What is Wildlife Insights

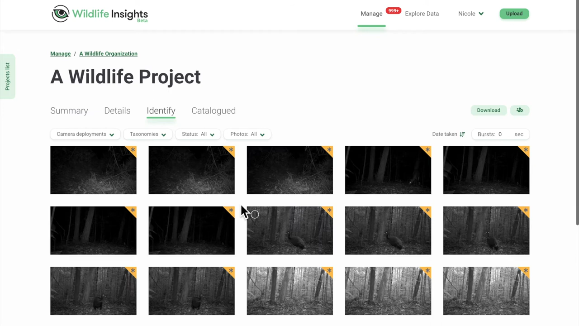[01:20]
Our filters make it easy to focus on images of interest, whether it's by species or separating out blank images. You can even group images into bursts. Bursts cluster images taken within a short period of time so you can quickly process a whole group of images all at once.
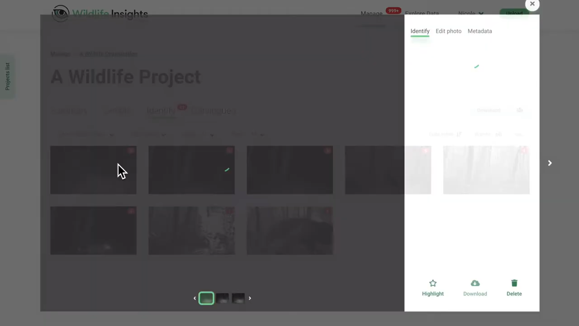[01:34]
When you're reviewing AI model results, you can see the species predicted and even how confident the model is in its prediction. Our built-in editing tools let you adjust the image for a better view.
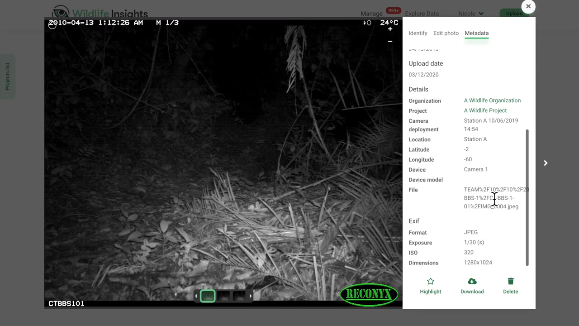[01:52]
And all of the important metadata is always easily accessible. You can even highlight and download images so you can quickly find your favorites to share with the world.
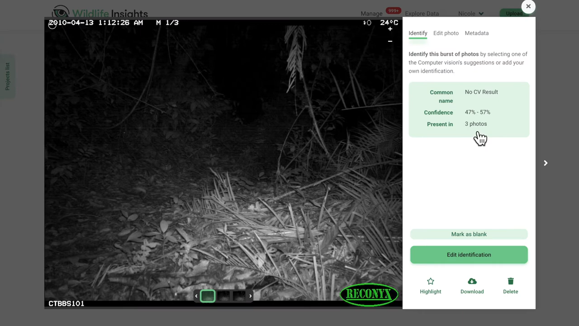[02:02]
Once you're done reviewing, save the identification and move on to the next. The Wildlife Insights AI model can even catch animals that are barely in the image. With bursts, you can quickly move through large groups of images in just a few seconds.
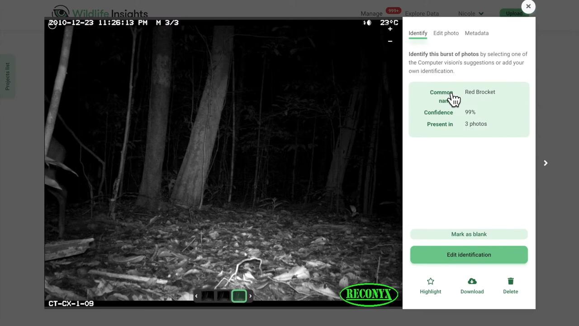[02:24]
Using the AI tools in Wildlife Insights can speed up boring tasks and help your team focus on analyzing and applying findings.